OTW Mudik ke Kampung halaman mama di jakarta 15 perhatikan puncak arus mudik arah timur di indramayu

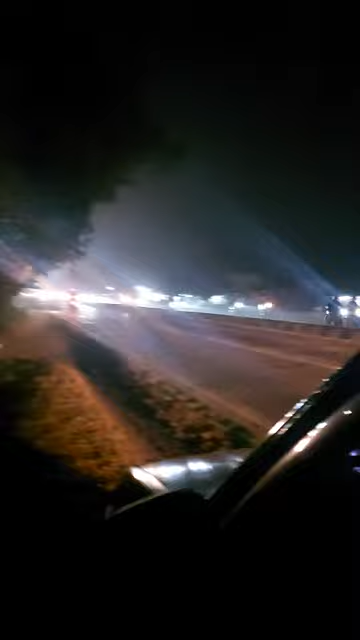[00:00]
kendaraan dari Jakarta menuju ya atau Jawa Barat atau Jawa Tengah. Akan mengajak saya ini arah Jakarta. Ramai lah ya. Karena ini yang arah Jakarta kan tidak bisa lewat tol.